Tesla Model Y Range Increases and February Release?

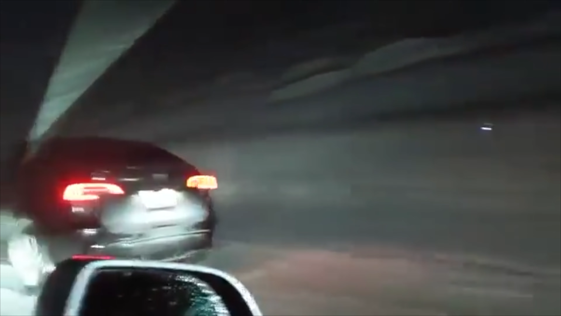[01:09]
Can't really see much detail there, but it definitely is a Model Y because we can see that it's bigger than a Model 3, and it looks pretty much exactly the same.